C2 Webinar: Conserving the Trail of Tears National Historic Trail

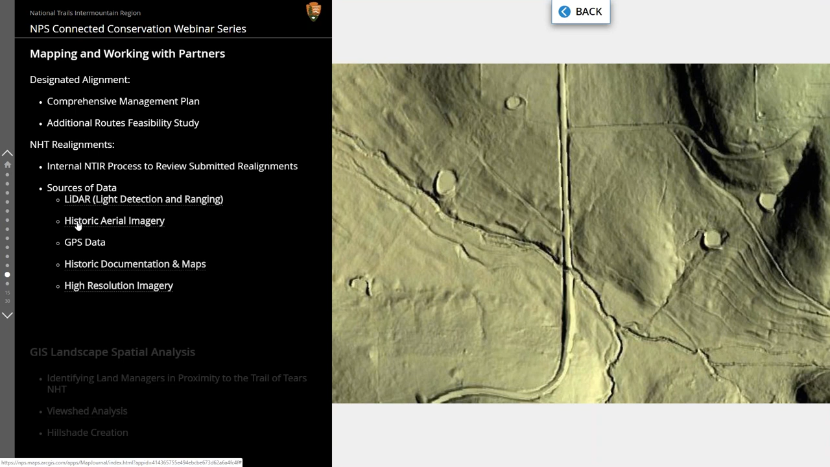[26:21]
based upon the bare earth derivative historic aerial imagery provides a valuable source of information concerning features on the